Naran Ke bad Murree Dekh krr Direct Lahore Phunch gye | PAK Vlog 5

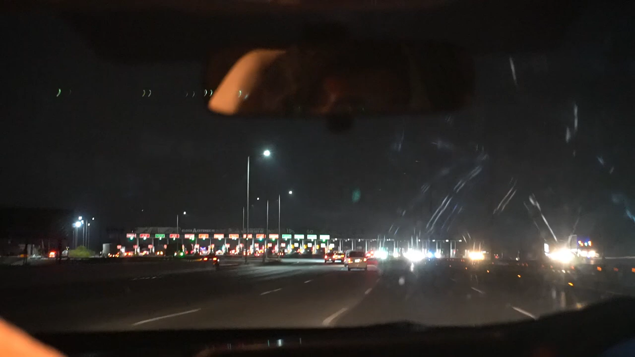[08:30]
दोस्तों वेलकम टू लाहौर, लाहौर में फाइनली हम लोग आ चुके हैं, टोल प्लाजा है ये लाहौर का, लाहौर में आ गए हम लोग, दोस्तों चेक करें,